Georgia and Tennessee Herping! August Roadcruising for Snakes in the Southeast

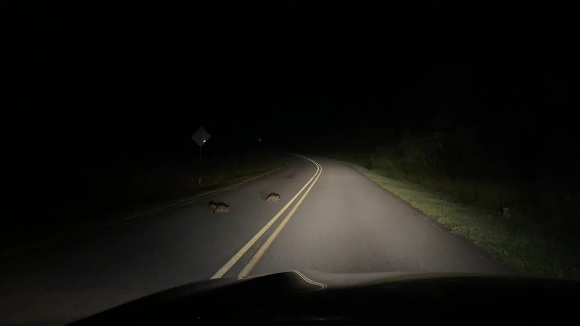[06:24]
what he doesn't have a tail that was funny oh we got some cowita mundys out here look at all these guys look at that one man it's been a good mammal night all right back to cruising well it's looking like we might end up wrapping up our night here it's about 10 45 at this point and i haven't seen anything since i think before 10 so once again pretty early movement window tonight as we move